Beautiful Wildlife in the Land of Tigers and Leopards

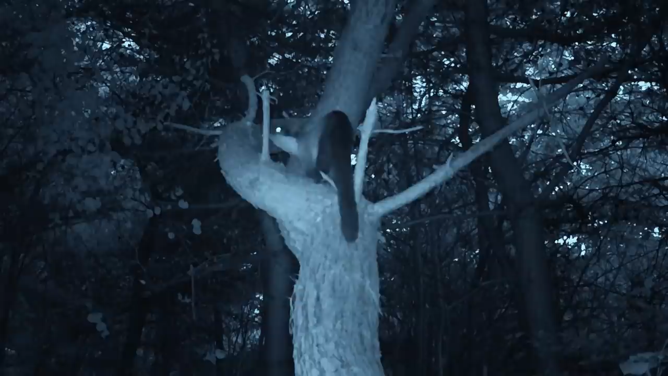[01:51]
In this dense forest, they live in small groups of twos or threes.
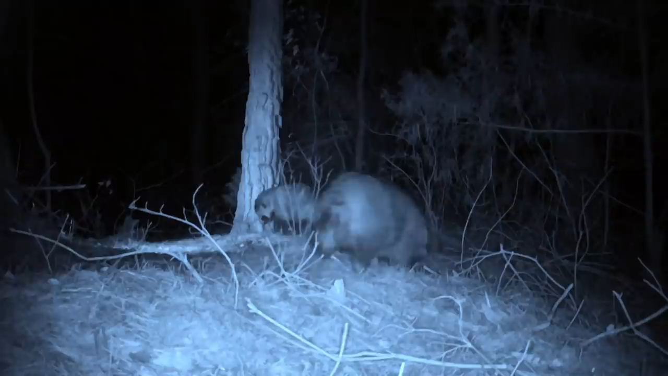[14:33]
Once a pair of raccoons mate, they stay together all their lives.
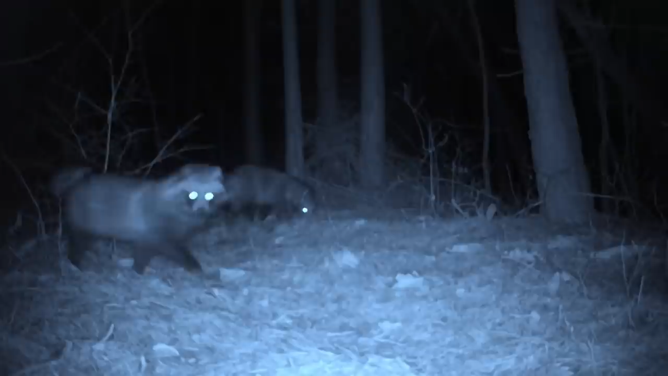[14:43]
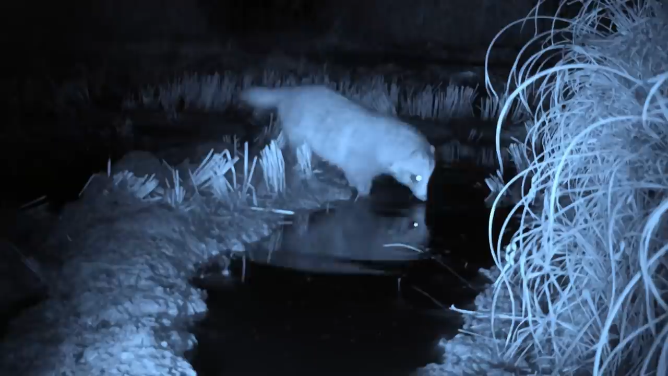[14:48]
If you notice one of them, its pair will certainly be somewhere near. As omnivores, They can eat anything.
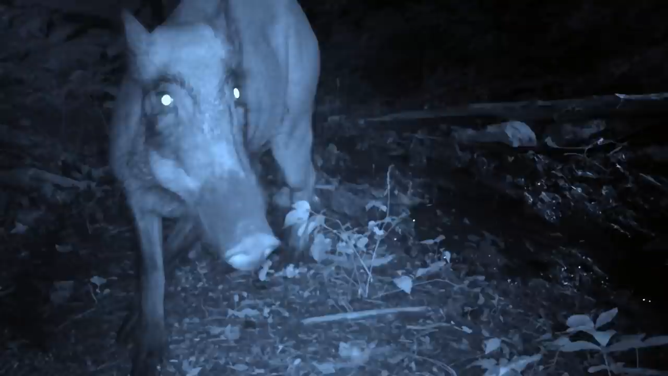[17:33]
Knowing that water seeps in, the boar has dug a hole, creating a spring.
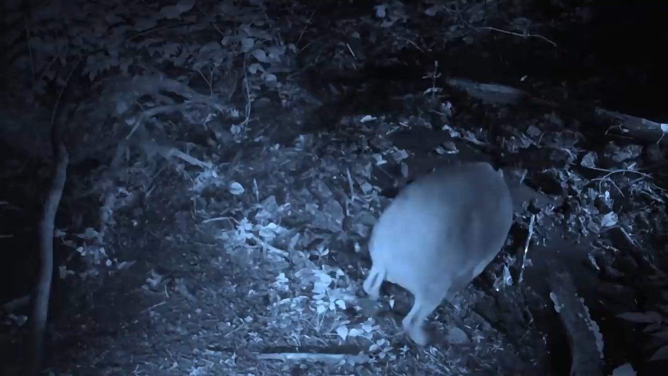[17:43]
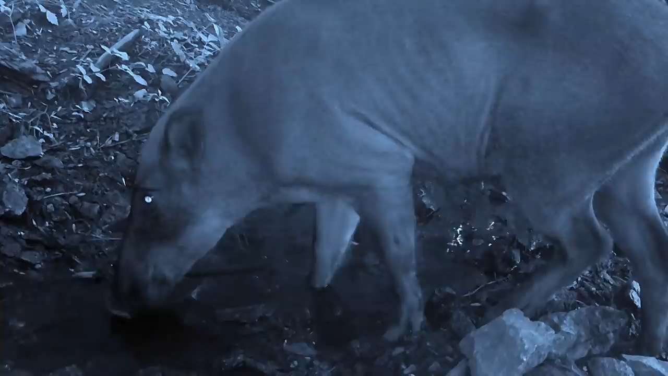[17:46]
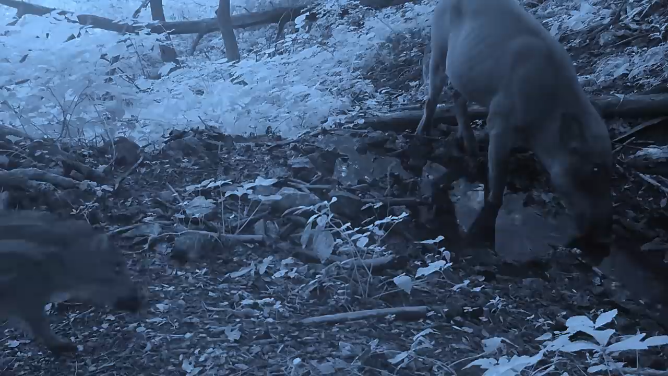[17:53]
It is also the boar that maintains the spring.
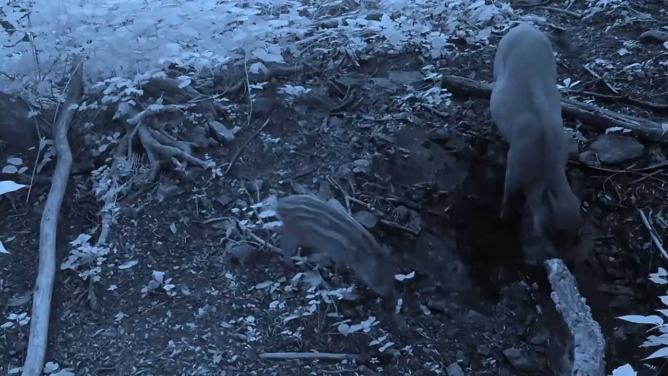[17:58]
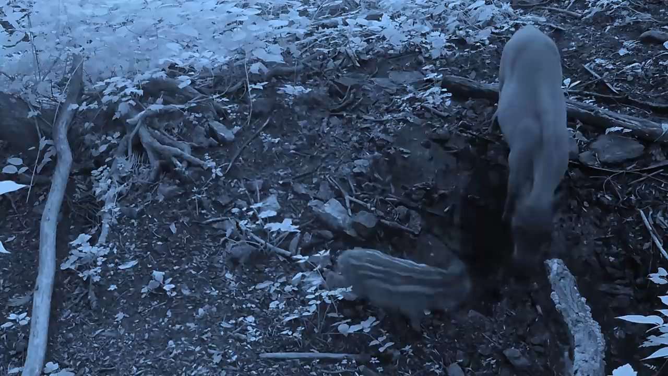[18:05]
The mother boar leads its young, with their stripes still evident, to replenish themselves with water.
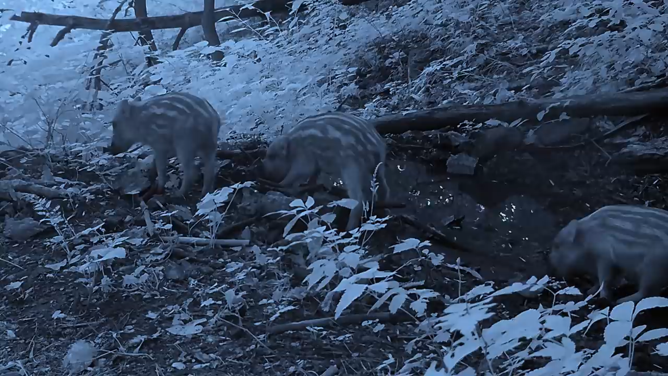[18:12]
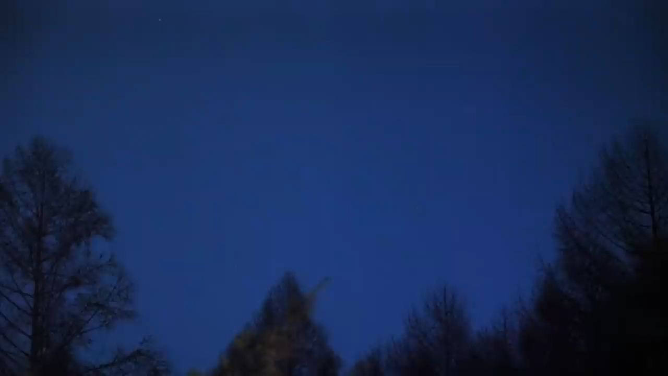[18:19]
Even late at night, the spring has endless visitors.
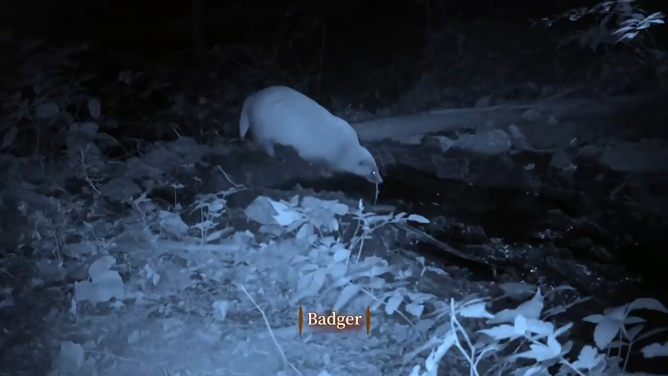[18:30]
The badger is a regular that visits the spring very often.
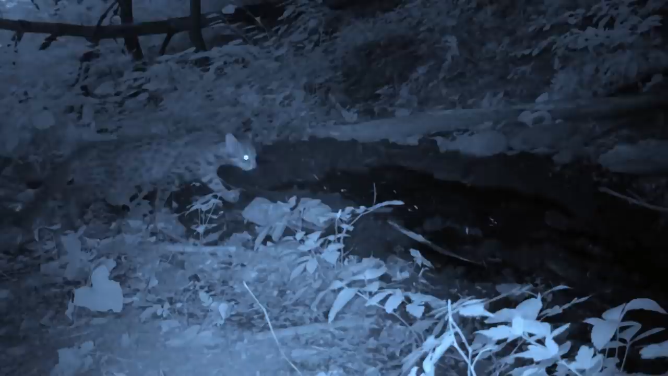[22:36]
Yet another guest visits the spring.
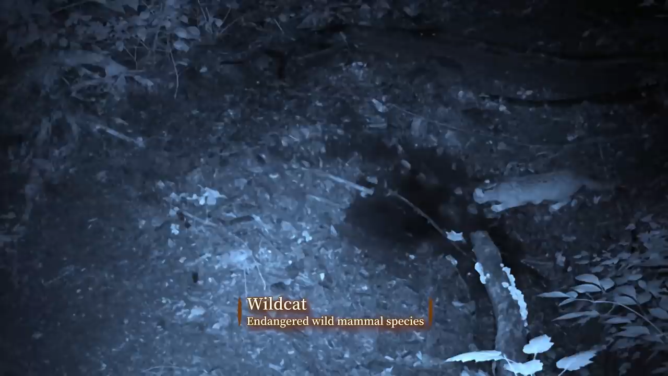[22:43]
It is a wildcat looking like a small leopard.
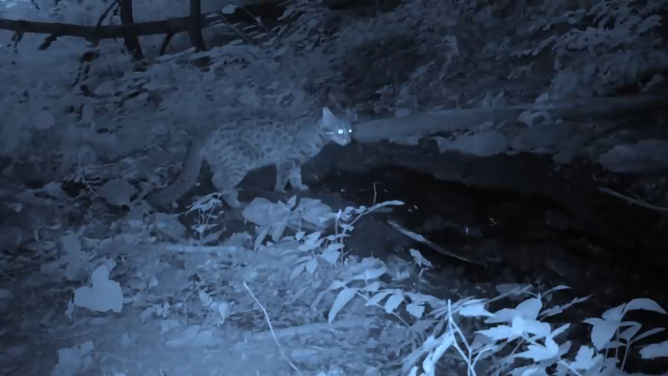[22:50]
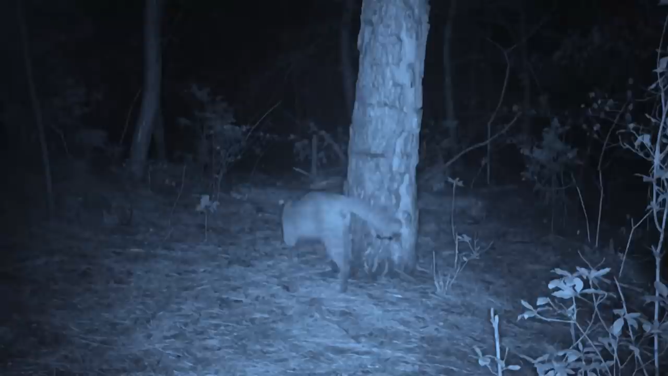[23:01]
With tigers and leopards gone, the wildcat is the only feline carnivore remaining in the Korean Peninsula.
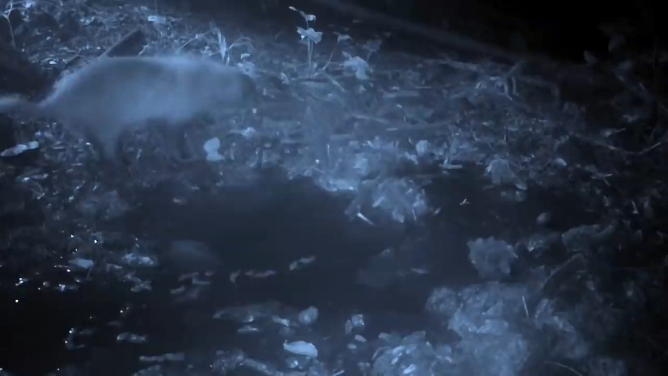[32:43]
A badger stops by the abundant spring. The next visitor is a wildcat.
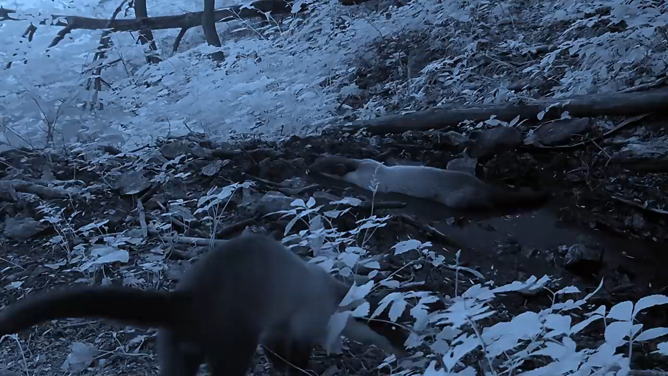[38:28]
A sable bathes in the spring as well.
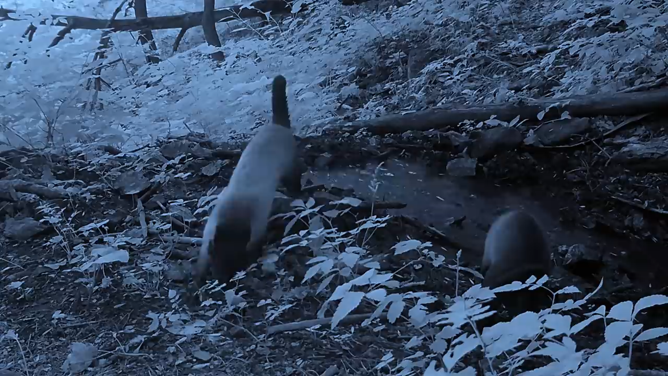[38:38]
Thanks to the spring, the creatures can briefly escape the heat.
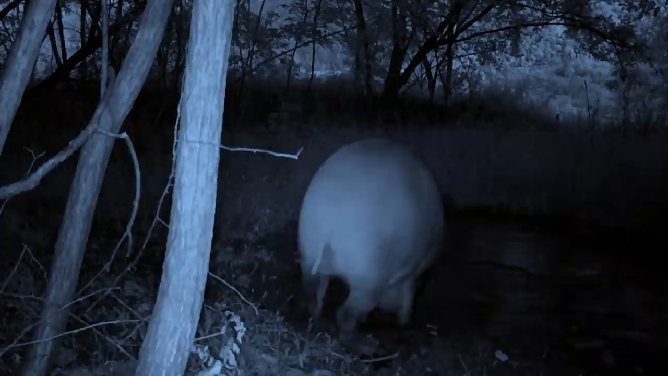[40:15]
By digging just 10 centimeters, they can feel the cooling air.
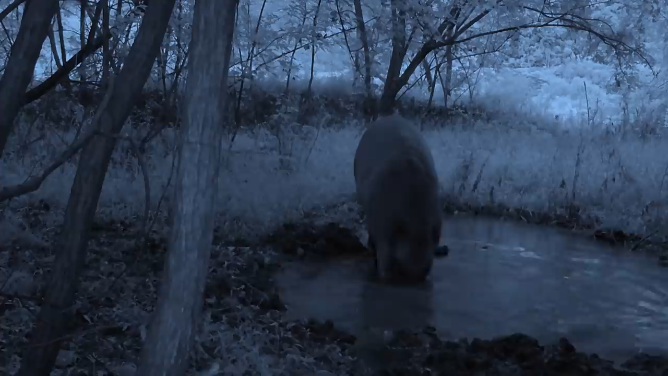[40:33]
Because of their thick layer of fat, they are prone to heat. Wow, the boar must be feeling great right now. By moving back and forth in the water, the boars can be rid of mites.